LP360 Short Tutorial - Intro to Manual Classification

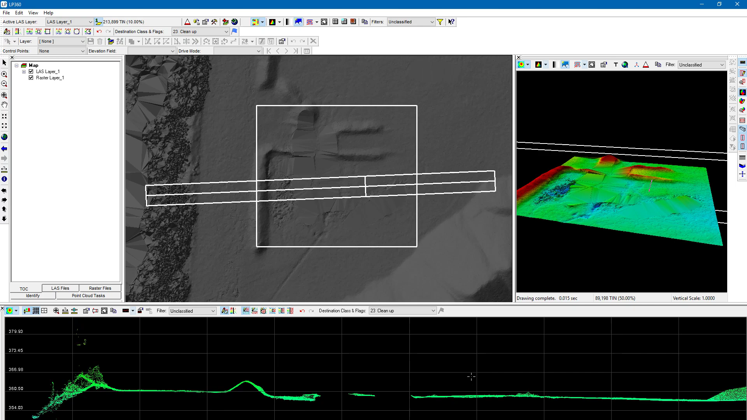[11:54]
Okay. So I can just step through and do all the classification I want to do essentially. Alright. So I think we've stepped through now. And you can look at our 3D view. I don't know if you've been paying attention of the 3D view. But as you can see, that's been updated as we've been classifying as well. And those areas that we had issues with are classified properly now.
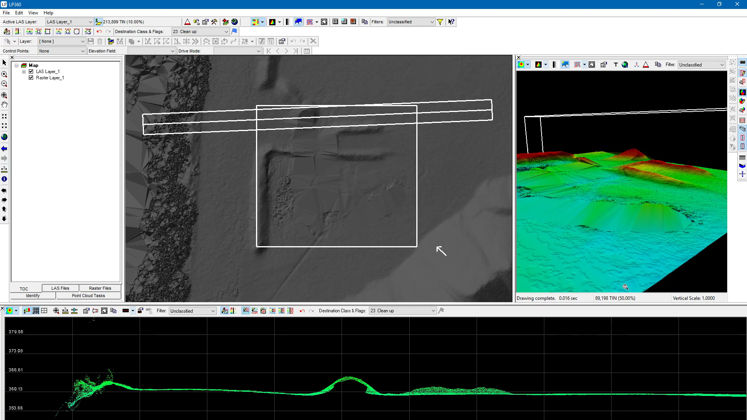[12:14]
So you can see how quickly and easily we can just do a little manual classification to fix those areas. Let's just classify a couple more areas just to demonstrate this a little bit better. We've got looks like seeing I'll toggle my last data on and off as well.
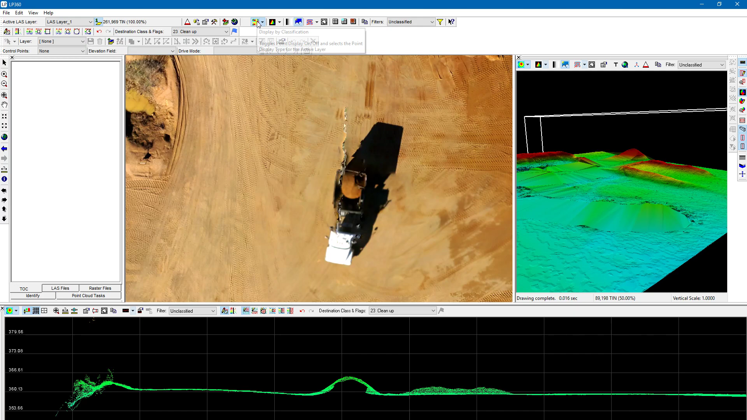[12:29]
Looks like we've got a residual artifacts here with this truck driving through in the point cloud. So we can just really quickly in the map view. Okay. Press space bar. It gets rid of it. So one thing I didn't do in the profile view. I'm going to switch to classified view. And we've in the profile view we've been in the unclassified filter just like in the map view.
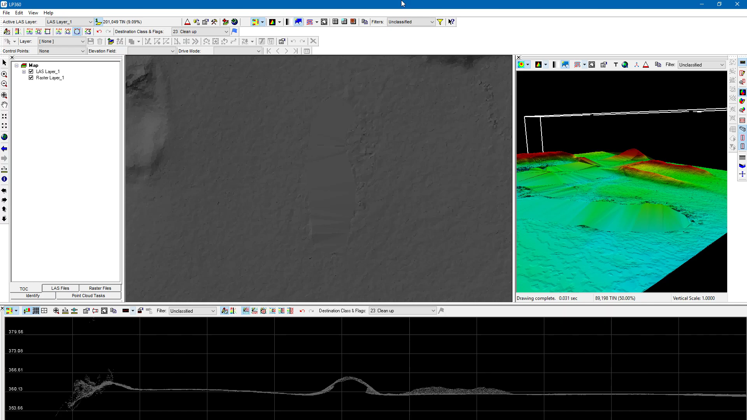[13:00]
Let's switch back to all points. See what that looks like. You can see in the profile view. Let me go ahead and change the profile view to this area. Just give me one second while this is loading. Alright. So let's just draw the profile view over this.